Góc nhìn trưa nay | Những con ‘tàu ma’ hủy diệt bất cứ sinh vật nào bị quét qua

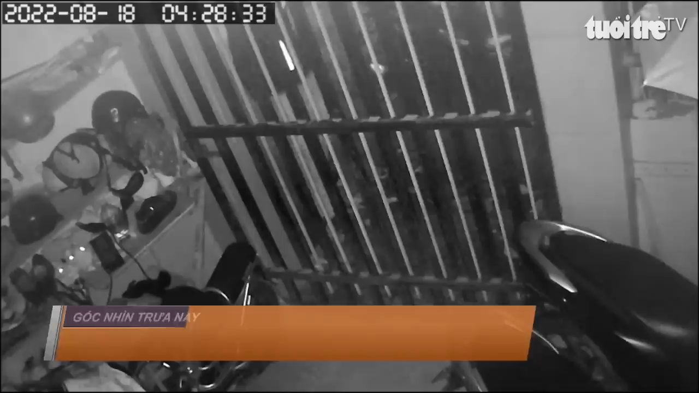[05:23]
phường Tân Bình, thành phố Dị An. Thức dậy thì phát hiện 2 xe tay ga hiệu vi xanh và e-plex đã mất, cổng nhà bị phá khóa. Khi kiểm tra camera, chị Phương phát hiện lúc 4 giờ 25 phút, một đối tượng đã dùng kìm các khóa cổng rồi vào bên trong dắt đi chiếc xe Vy Sinh.
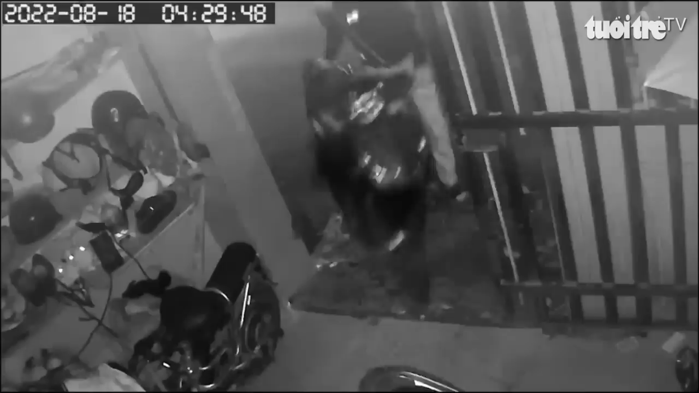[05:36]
Khoảng 1 tiếng sau, tên trộm quay lại dắt luôn chiếc xe e-plex.
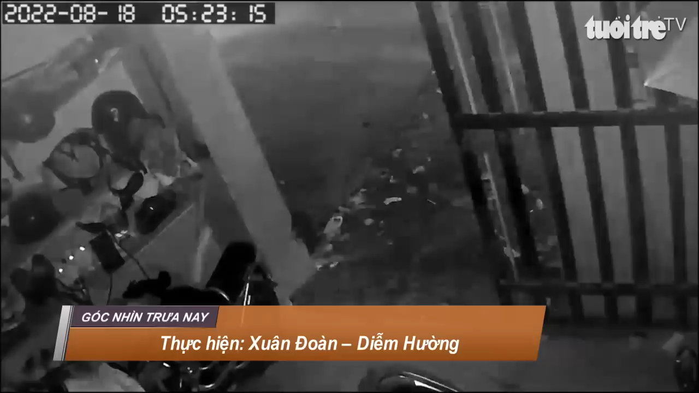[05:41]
Theo hình ảnh từ camera thì tên trộm còn có đồng bọn.